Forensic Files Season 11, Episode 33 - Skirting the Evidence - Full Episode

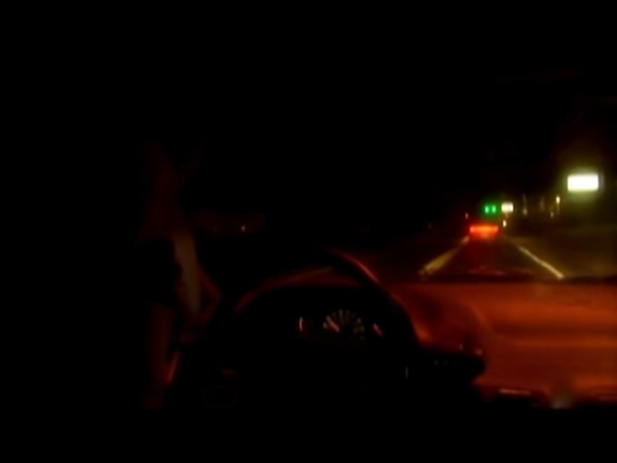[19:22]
Prosecutors believe Powers followed Shannon for 45 minutes as she drove to the babysitter's house to pick up her children.